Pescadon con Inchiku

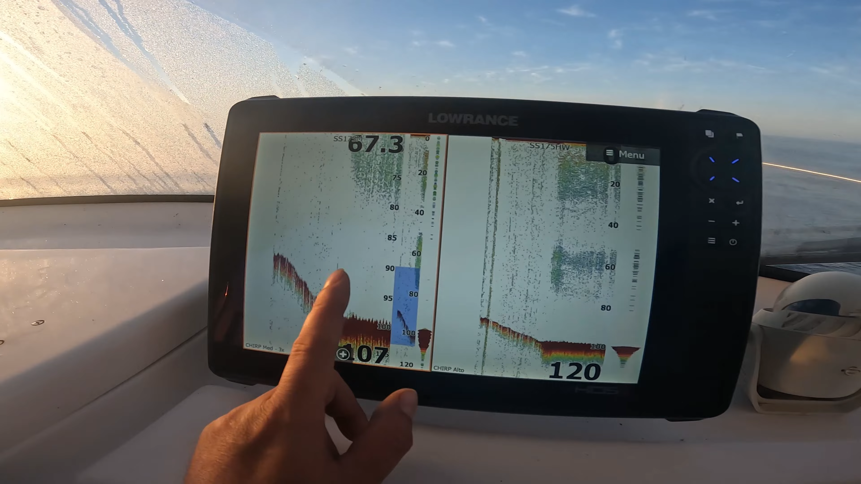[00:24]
Aquí llevo el chip media, aquí el chip alto con el haz ancho. Vale, este lo llevo ampliado, este lo llevo a ampliar. Voy con doble, ahora mismo voy con doble transductor en pantalla. ¿Vale?
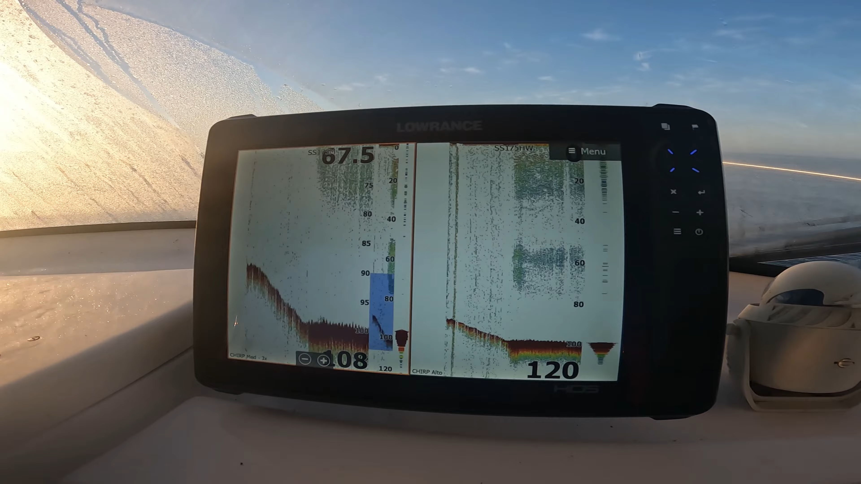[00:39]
Vale, no he visto nada aún. Pero
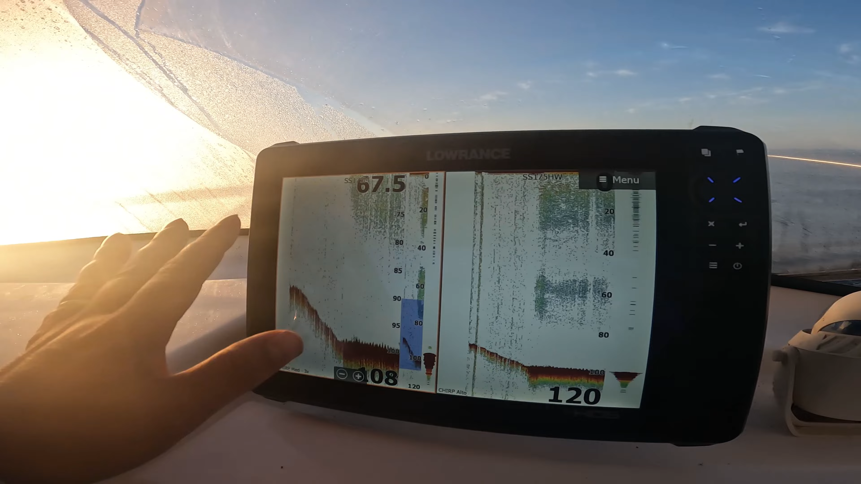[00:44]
luego os explicaré el funcionamiento. ¿Qué diferencia hay entre los dos traductores o por qué lo llevo así esta configuración? Bueno, este me enseña mucho más fondo, ¿vale? Este me enseñará esta profundidad a unos 500, 600 metros cuadrados y este me enseñará 4 o 5 veces más, ¿vale? Este me enseñará una barbaridad de metros cuadrados. Con este busco algo más general, busco con este si encuentro jurel o lo que sea,
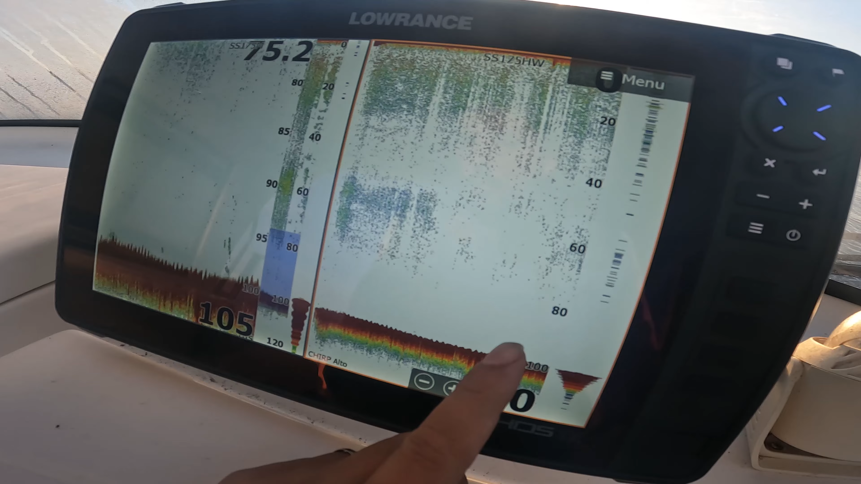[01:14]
y en este estoy mirando directamente el fondo, ¿vale?
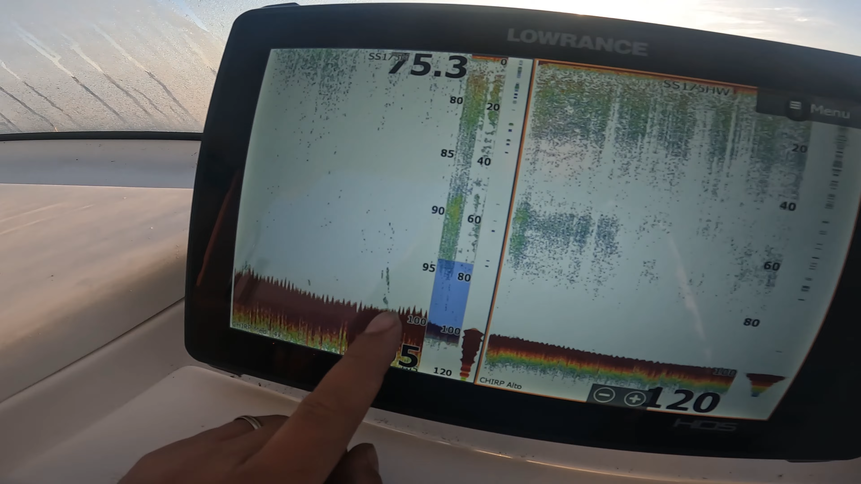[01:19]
En este sí que voy, que es lo que voy hoy, voy de fondo, así que en este estoy mirando directamente el fondo, ¿vale? Y este busco un poquito más amplio, que no aparezca lo que sea,
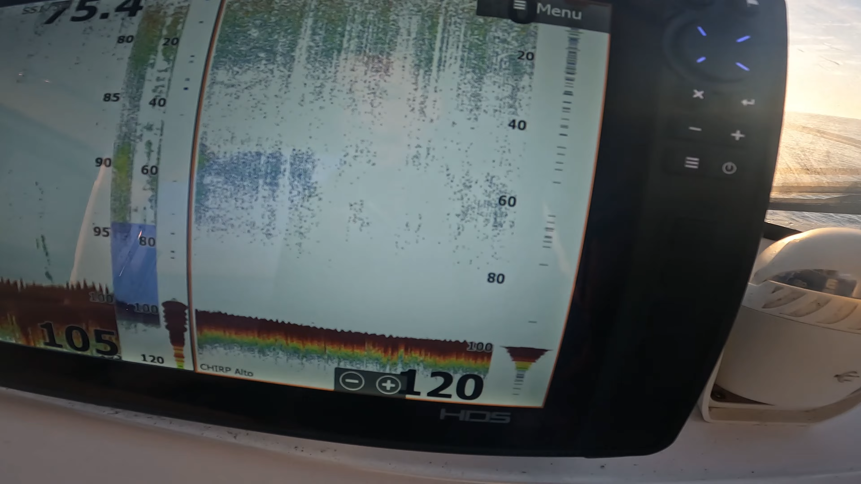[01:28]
que no veamos movimiento por algún lado, ¿vale? Y por eso llevo los dos ojos en marcha ahora mismo. No conozco la zona, vine el otro día, encontré una piedecita, ahora me dirijo hacia ella y esta es la diferencia. La diferencia básica. Vale, y ahora me estoy acercando y aquí lo que veo es una piedra.
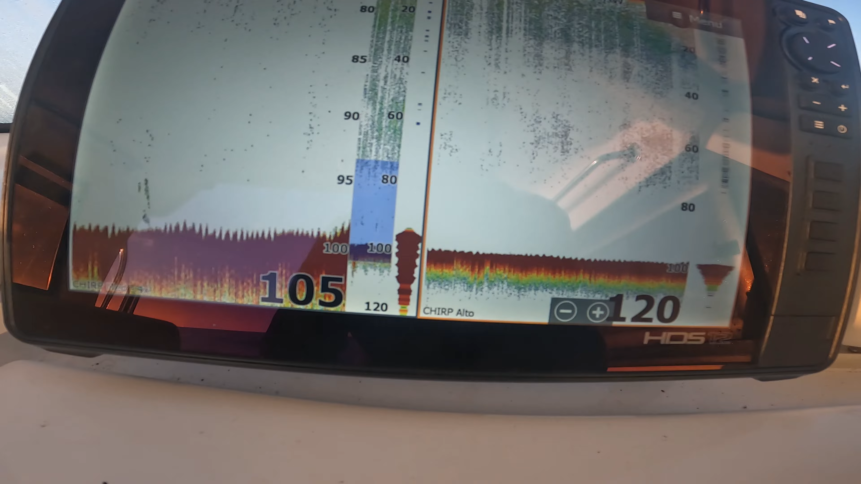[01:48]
Vale, aquí lo que veo estas subiditas, estas pequeñas subiditas aquí, que también se ven aquí. Vale, aquí hay una pequeña subida que me indica que hay una piedra.
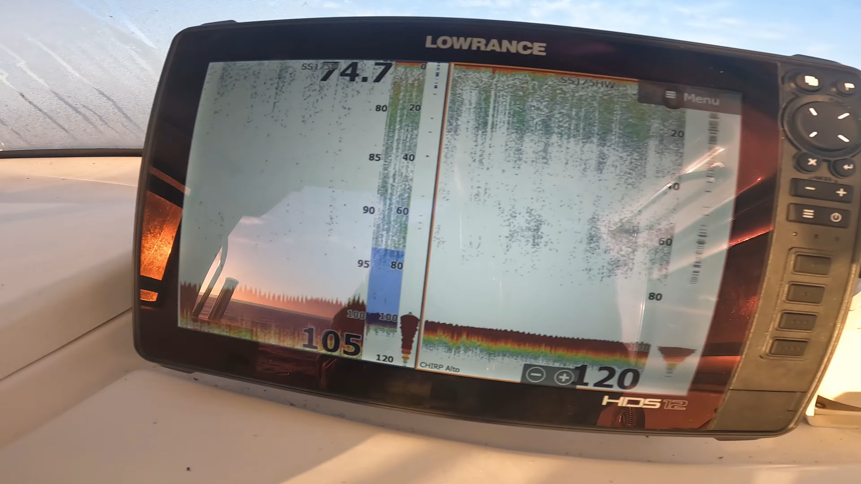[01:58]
Ahora no le veo vida a esta piedra,
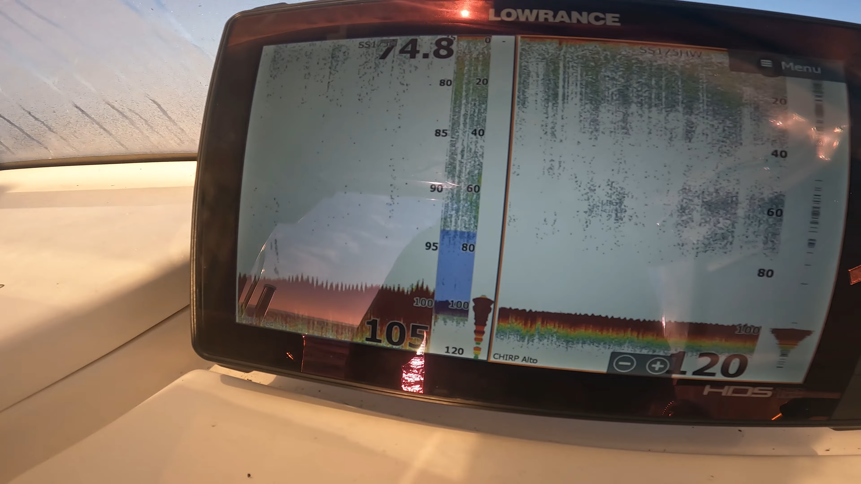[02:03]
¿eh? Pero bueno, seguiremos buscando por aquí a ver si aparece algo de vida y me puedo parar. Pero la piedra está, ¿eh? Estas pequeñas, estas subiditas, esto es una piedra.
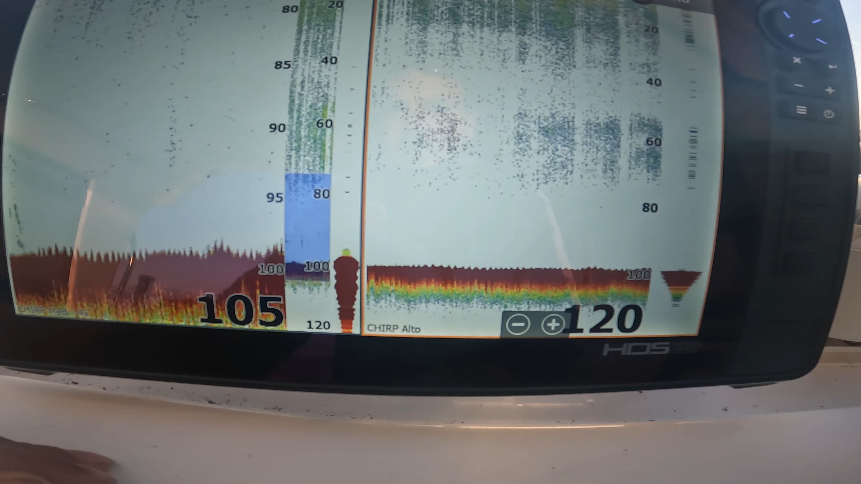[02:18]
Pequeñita, ¿eh? Pequeñita, no es un gran pedrón.
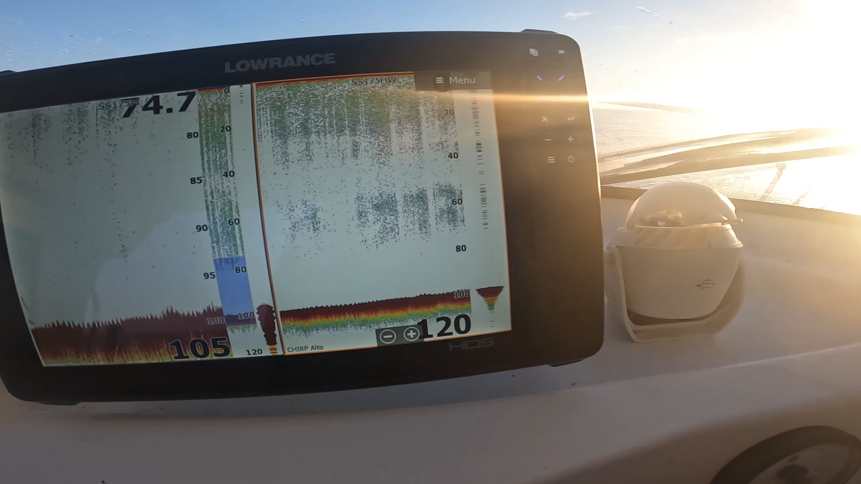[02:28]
Aquí a lo mejor en general lo veis un poquito más, ahí subido.
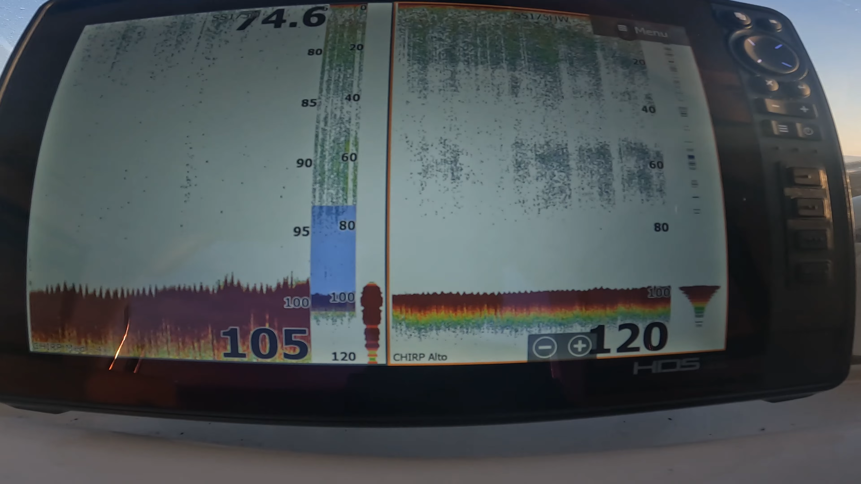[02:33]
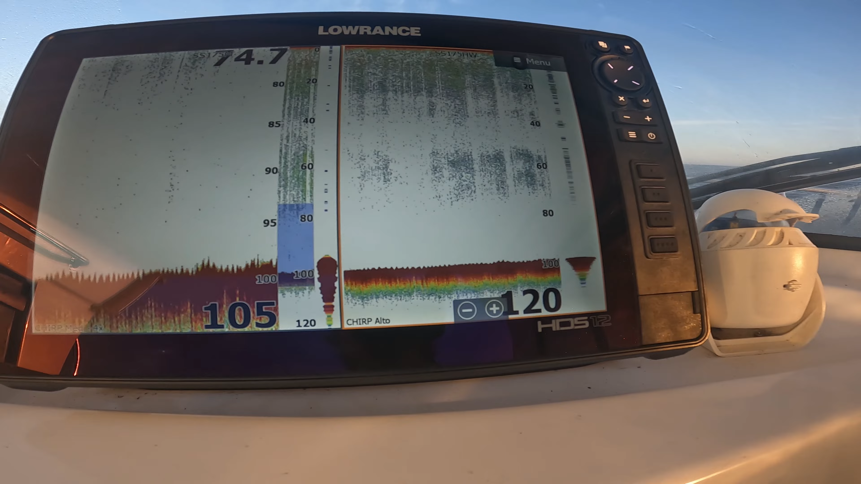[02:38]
Pero es muy difícil conducir, grabar y escanear, estoy en ello.
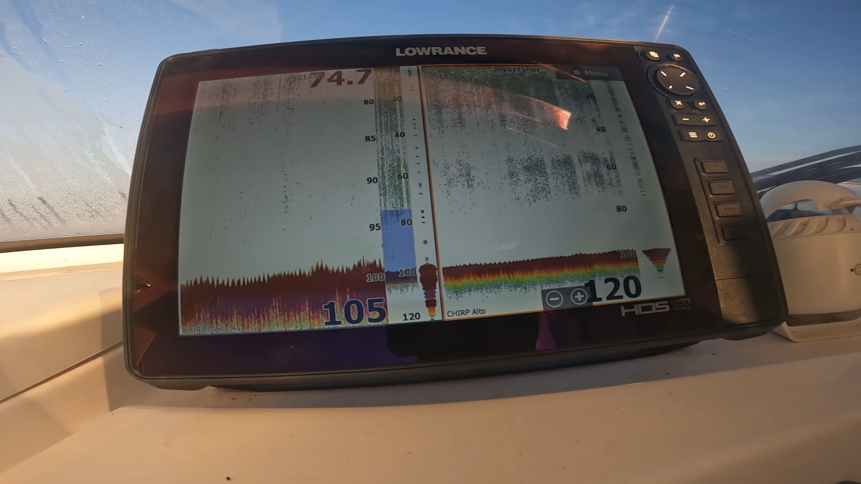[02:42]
Bueno, aquí sí que hay vida, ¿eh? Aquí sí que hay vida.
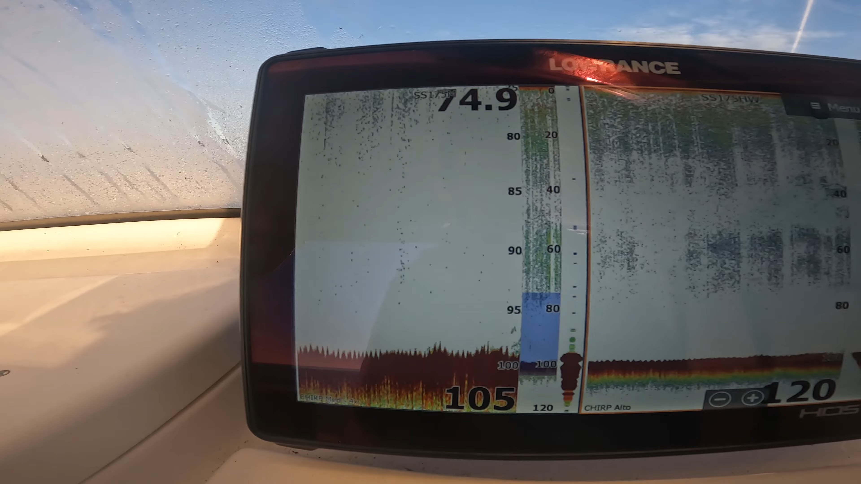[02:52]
¿Veis?
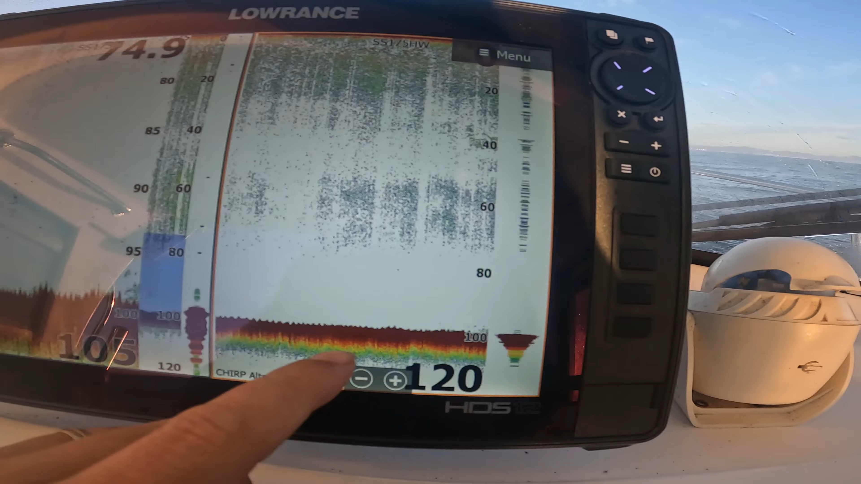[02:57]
Aquí se ve un poquitín y aquí está, aquí el eco ampliado también se vería un poco más.
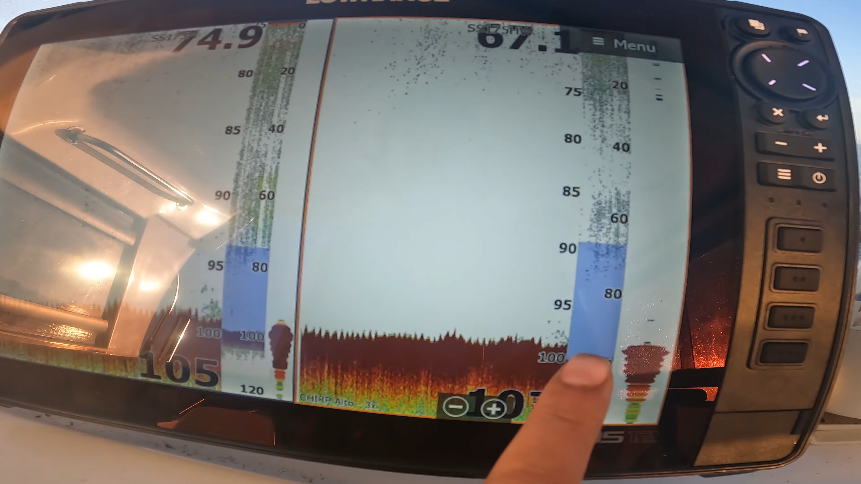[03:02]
Y en este es más ancho, por eso se ve menos flojo, pero este sí que estamos relativamente cerca.
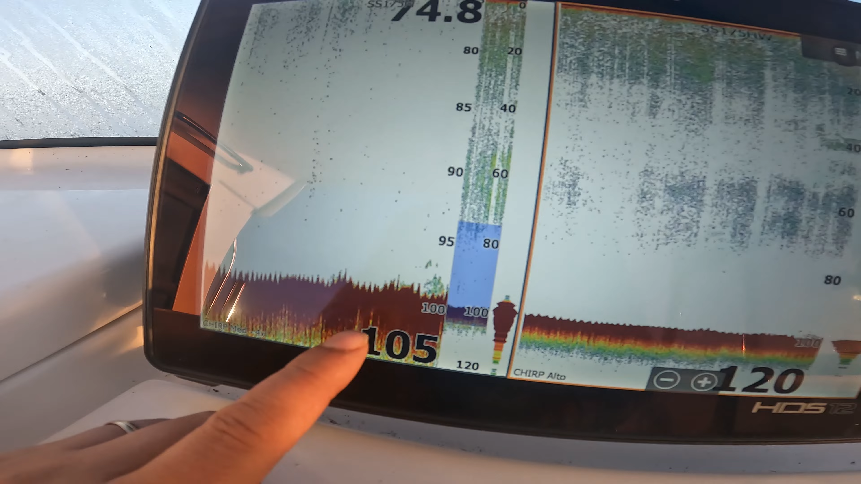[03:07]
¿Vale? Entonces voy a probar qué hay aquí. Voy a probar qué hay aquí.